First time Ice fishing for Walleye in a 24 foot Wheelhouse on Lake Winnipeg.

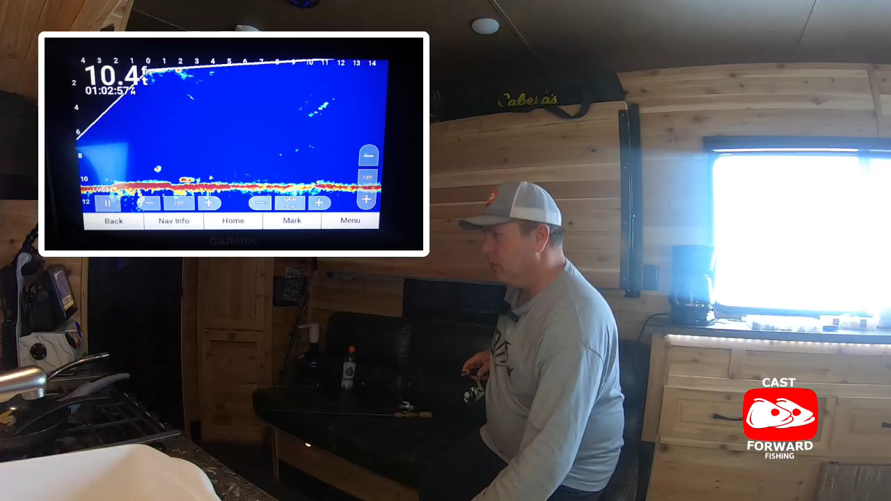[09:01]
here we go we've got a follower just gonna lead it up up oh
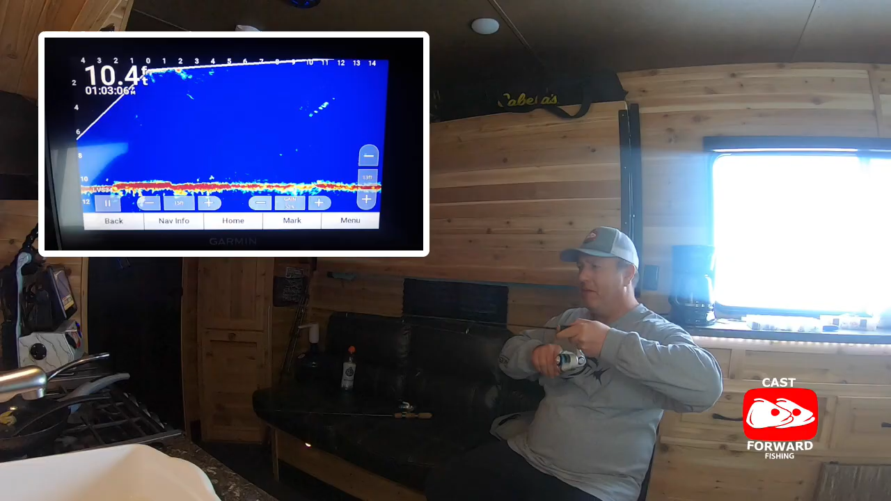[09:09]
fish on well guys finally it has been a tough go this morning